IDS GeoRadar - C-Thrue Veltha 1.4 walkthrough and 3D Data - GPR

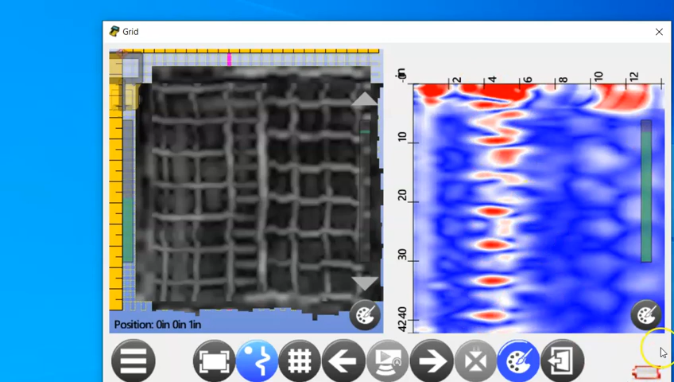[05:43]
and we can change through all of the different color palettes in these as well see all those individual rebar there
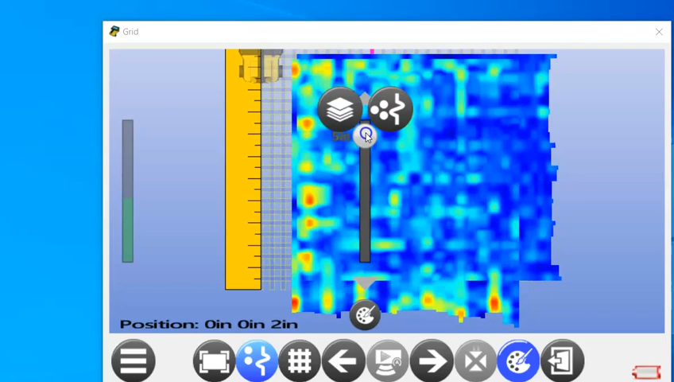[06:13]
we're able to look through that data set which gives us a little different view if you're looking just for that rebar in this slab